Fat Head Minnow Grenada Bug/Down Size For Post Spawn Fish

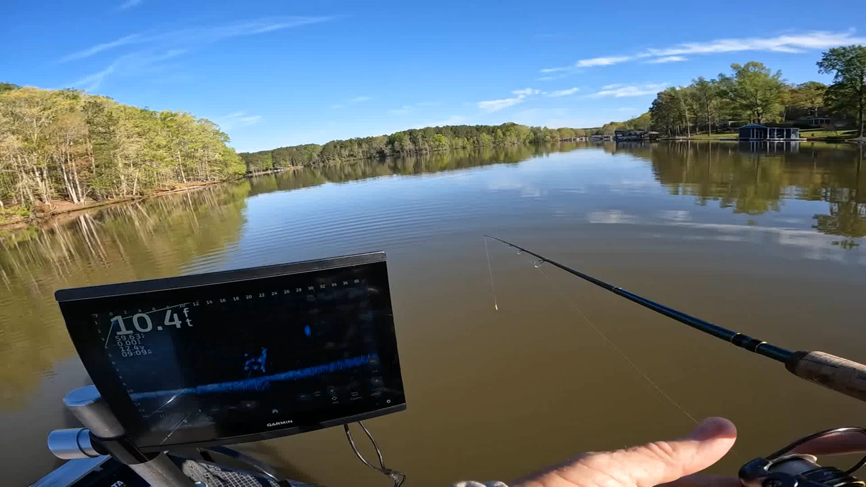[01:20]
On screen: depth 10.4 ft
they're at 18 foot so there you go there's another tip for you when you you know you hear me say throw a different color if you catch a couple fish out of a school when they quit on you throw a different color but try a different body shape too they're sucking down to the bottom now that might be a sign that I've spooked them I'm trying to be quiet as I can you know as I move around the boat but look all that noise you make when you move around the boat they can hear it guys you remember the old saying your dad used to say be quiet when you're out fishing